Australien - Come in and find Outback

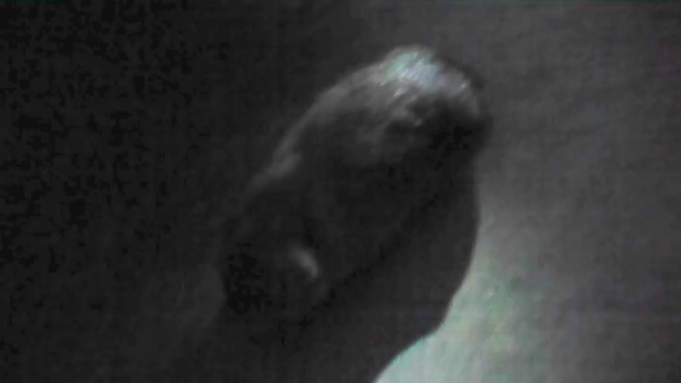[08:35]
Die Tiere sind nicht scheu und verhalten sich, als wären wir gar nicht hier.